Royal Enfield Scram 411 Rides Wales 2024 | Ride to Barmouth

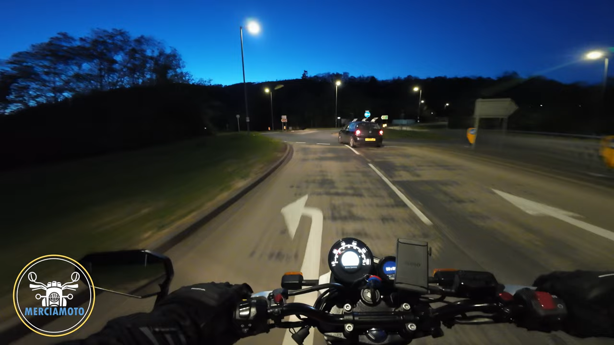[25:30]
Get ourselves through it. Not a great main beam. Dipped is actually better, I think.
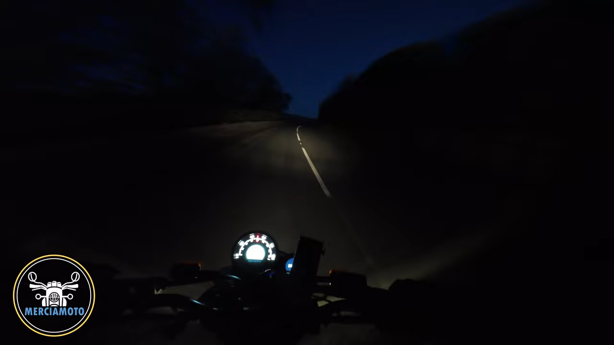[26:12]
Bridge just coming into view. Doubt we'll see anything in this darkness. Here we go.